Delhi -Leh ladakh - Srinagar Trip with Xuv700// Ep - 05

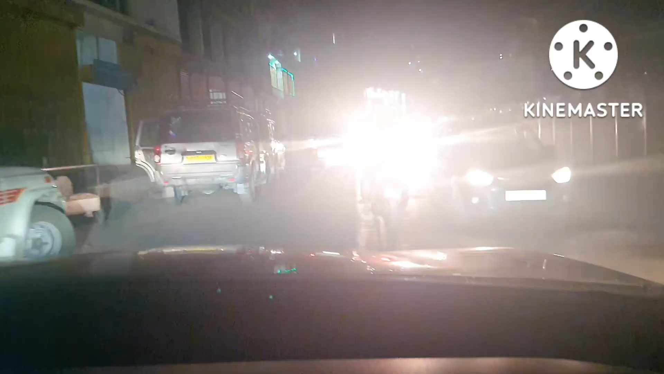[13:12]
हम लोग आ चुके हैं अभी कारगिल और टाइम हो गया है 8
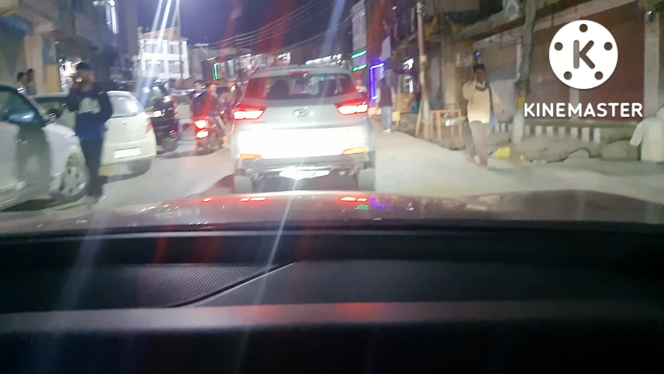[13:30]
प्रॉपर मार्केट है यहाँ पर, होटल्स वगैरह भी हैं, प्रॉपर अच्छी सिटी सी लग रही है मुझे।
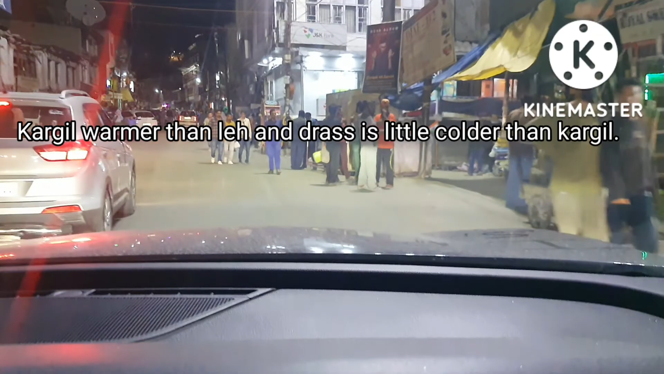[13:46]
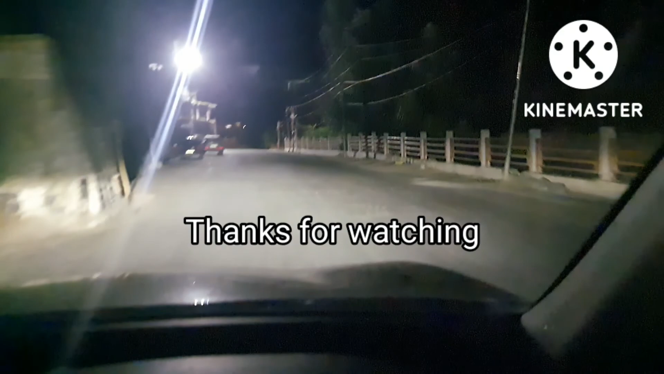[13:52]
हमारे बाजू में चल रही है सुरु नदी, रात का टाइम में दिखेगी नहीं अभी।